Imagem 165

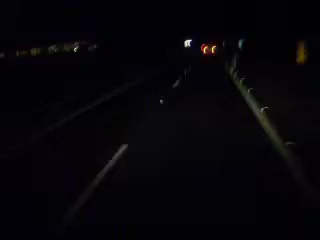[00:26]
Vocês tão vendo só as luzes? Tá tudo escuro! É importante tá vendo as luzes, né?